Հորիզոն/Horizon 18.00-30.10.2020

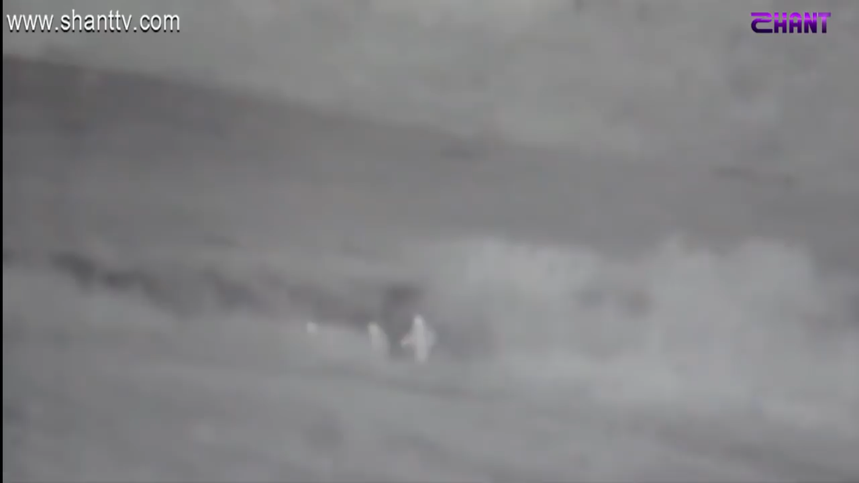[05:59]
գործողություններով այս գիշեր ոչ ինչացրել է ադրբեջանական բանակի հատուկ նշանակության ստորաբաժանումների դիվերսիոն խումբը։ Կեսեք,
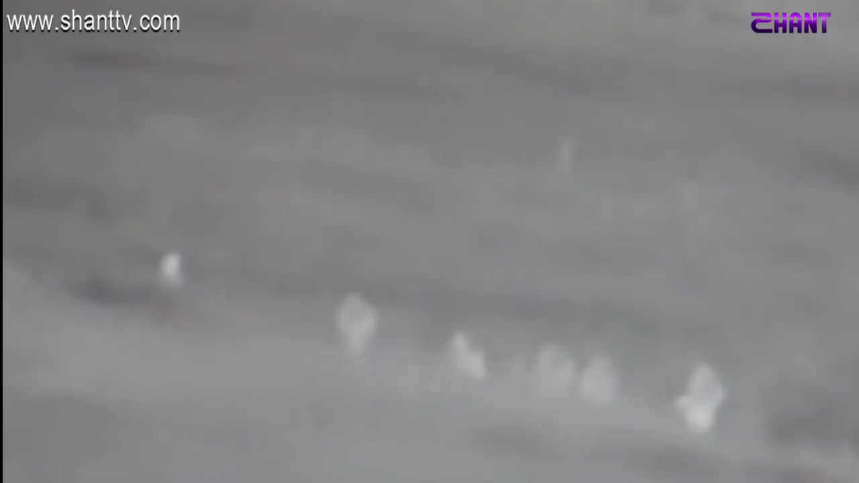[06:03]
թե քանիս տեղային տեսանյութի սկզբում և ինչ մնաց վերջում այդ խնբից։